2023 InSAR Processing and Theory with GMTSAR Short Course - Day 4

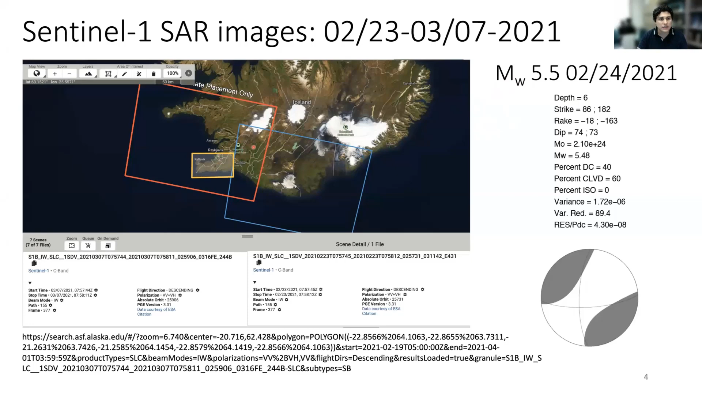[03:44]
So basically, I would like to see if that large earthquake is somehow related with some magmatic intrusion that preceded the fissure eruption. So basically, those are the results I obtained. On the left side is the rapid interferogram.
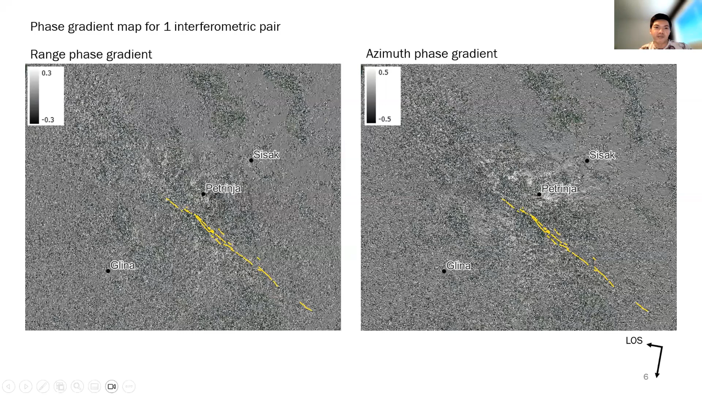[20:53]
it's not very clear at the very least here because for this face-readed maps I only used one interferometric pair and this could be improved further if I did more maps and stack them. But that's what I did. This was actually